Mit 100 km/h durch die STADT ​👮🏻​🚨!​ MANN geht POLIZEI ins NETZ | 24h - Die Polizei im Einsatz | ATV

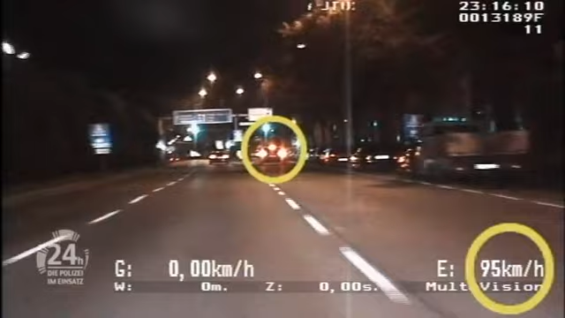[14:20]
Bei einer nächtlichen Streiffahrt fällt den Verkehrspolizisten ein Fahrzeug auf, das mit fast doppelt so hoher Geschwindigkeit als erlaubt unterwegs ist.
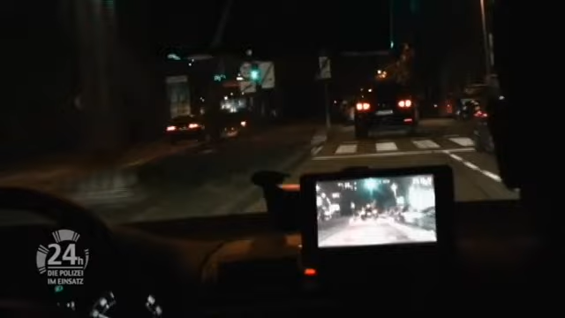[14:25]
Die Beamten nehmen die Verfolgung mit dem slowakischen Fahrzeug auf.
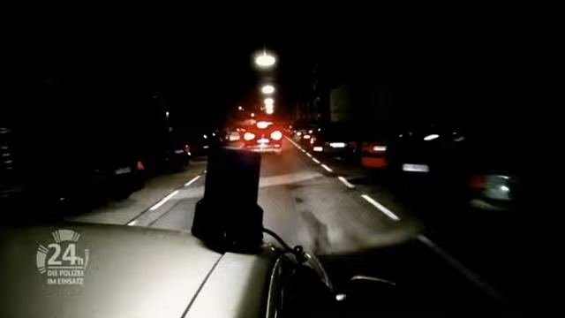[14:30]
Der Lenker, ein Portugiese, arbeitet in der Slowakei als Anwalt und ist mit dem Firmenwagen in Wien zu Besuch.